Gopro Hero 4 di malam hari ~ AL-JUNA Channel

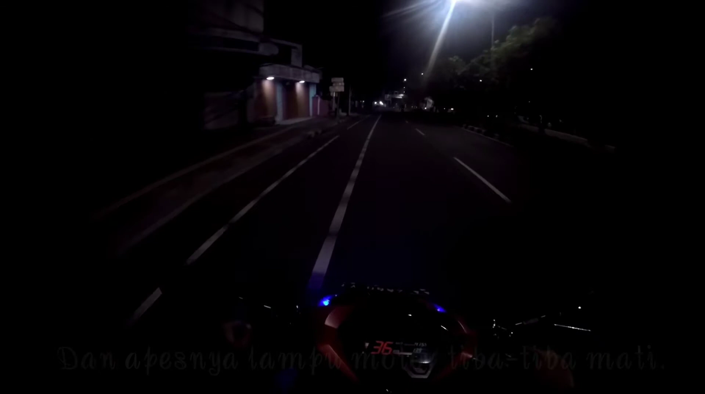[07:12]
1440 dengan FPS 48. Kita lihat seperti apa hasilnya.
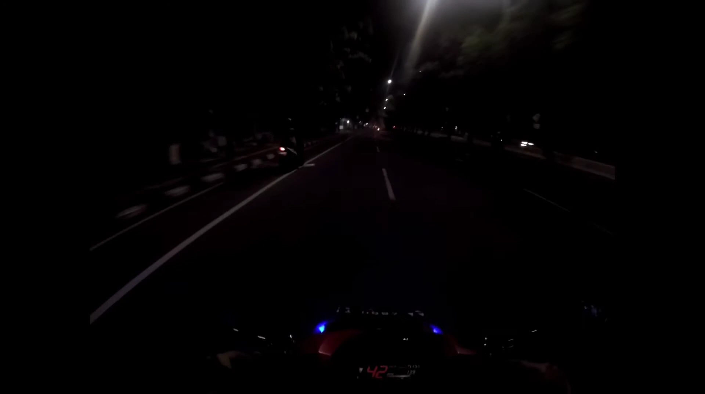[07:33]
Settingan selanjutnya dengan resolusi 1080 super view, tapi kali ini protonnya gua nyalain sob.